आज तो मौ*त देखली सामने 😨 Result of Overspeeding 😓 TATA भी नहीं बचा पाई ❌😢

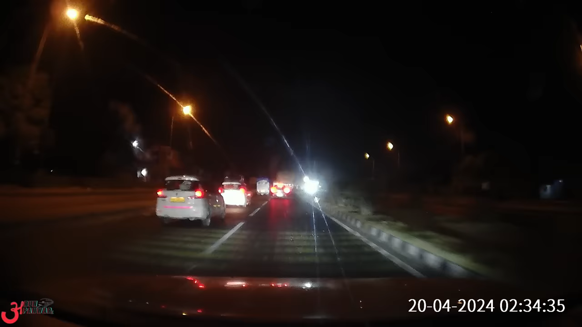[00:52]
केस वगरा पीक पे है तो बहुत जादा ट्रेफिक था मतलब रोड पे रात के दो तीन वजे भी उसी में से एक गाड़ी दिखते हैं को टाटा नेक्स और मिल रहे
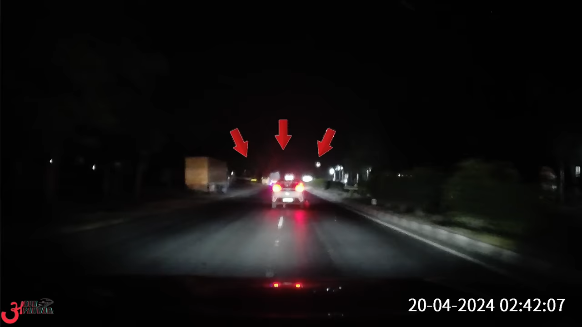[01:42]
भी कि ले तुया टाटा नेक्स होन पेट्रोल में डीजल में हमें ने पता पर पेट्रोल में 120 बेस्पी वाला इंजन आ तो उसके अंदर टर्बो पेट्रॉल 1.2 वह बारस तीसी का वह बढ़ी अब आग ले
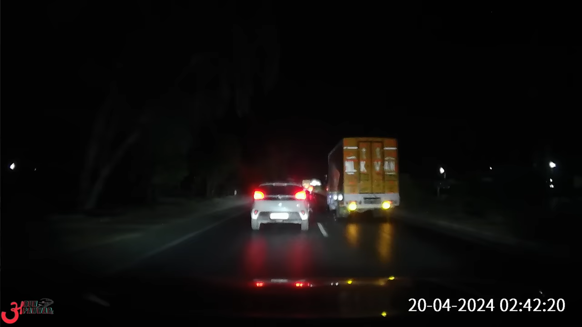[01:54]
टाटाने वाला हो हम � कि मेरी वहीं पर तोड़ी हिम्मा टूट की चोड़ यार मैं कान
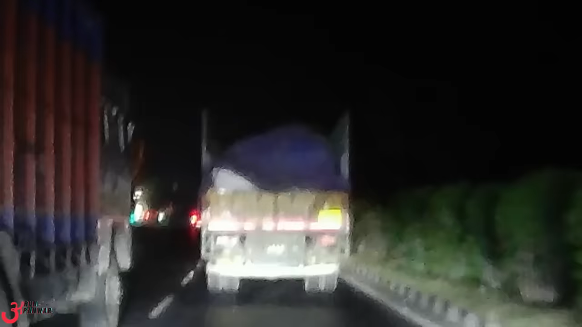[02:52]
पागल इंगल पागल नहीं करें कि इसको जान देते हैं पर रहन दे फिर हमने बिल्कुल ही वह
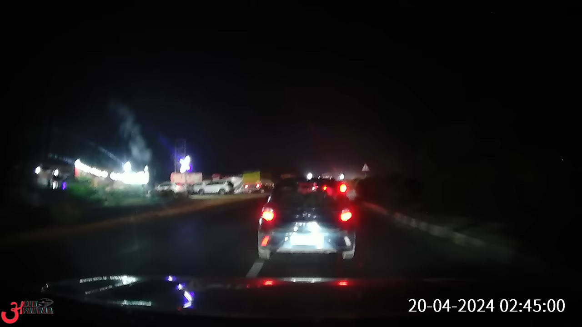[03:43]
प पर आगे जाने दियां जहट भाई हमने आगे निकाल लियान रहाता है कहानी
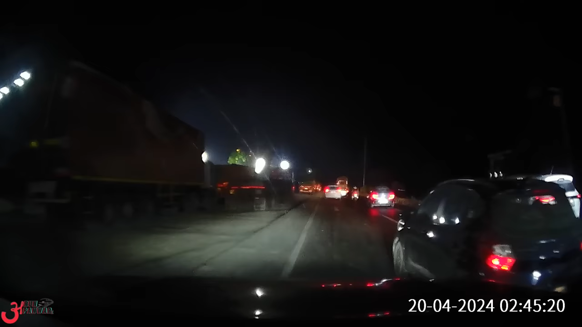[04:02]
में मजा बजा तो क्या धेर मजा तो इसकी सजा बन जाती अब इसरे सोचा फिर एक दम इनको ओवर्टेक करके इनको मज़ा दिखाता हूं पर इसकी मज़ा फिर होता ना करमा इंग्जिट्स या फिर वखत खराब चलता
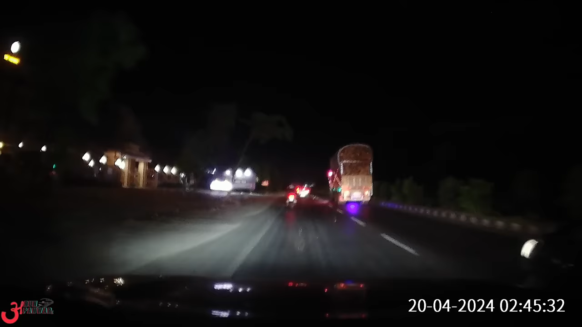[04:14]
है जब ऐसी हो जाता है यह मेरेट्स वाल मेरेट्स अडिद्वार वाल रोड आपको पता होगे डबल लेन है यह
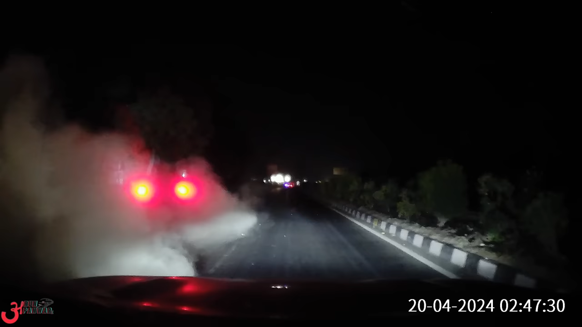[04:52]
अज़ा यह बहाँ है निस्क्राइल यह भाई मतलब यार ठीक आए पूच एपूच यह पूच ऑटोटाई अटिक है और गोई ने ले अटिक है
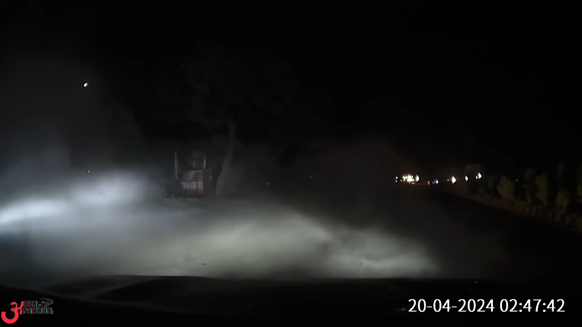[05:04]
बाई दीरे चला लो कोई बात मी कोई जल्द बाजी नहीं है यार वाई ले एगी है सिकते है सी बगा लो गाड़ी नीट सीट बचो यू यू यू यू बच गो जिन्द की बच बच गो